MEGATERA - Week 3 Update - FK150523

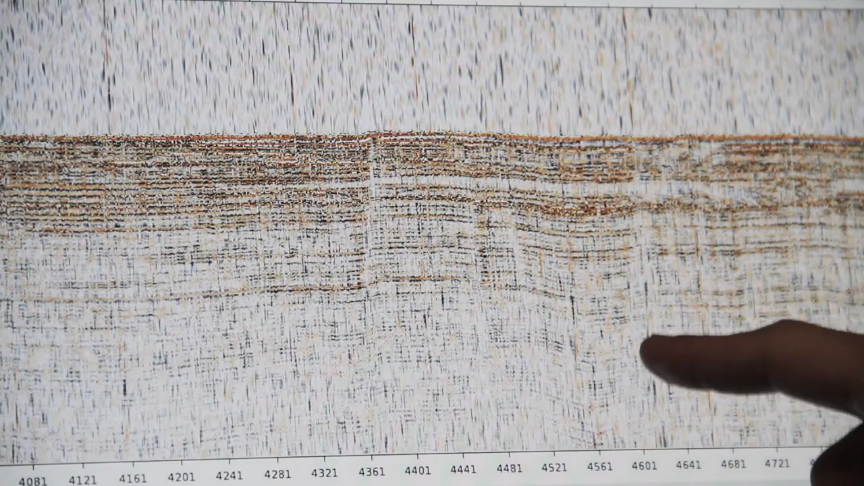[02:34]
Possibly suppose that it is a fault.
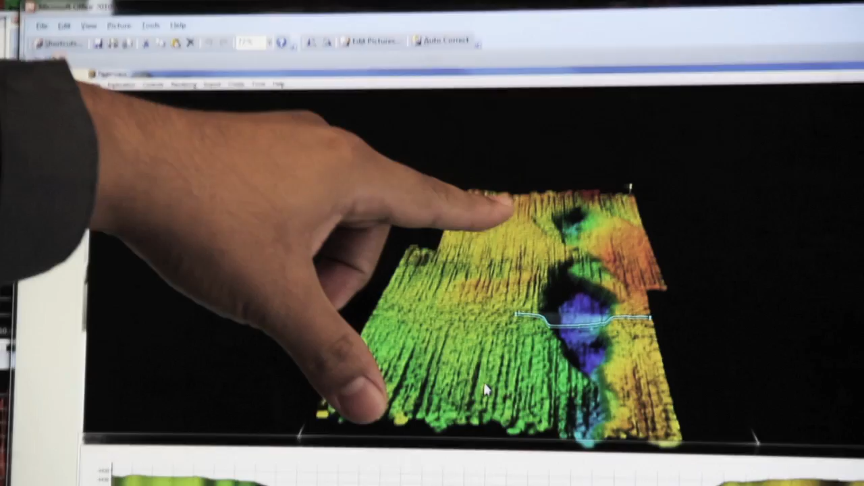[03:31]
And I think it's because there's a movement.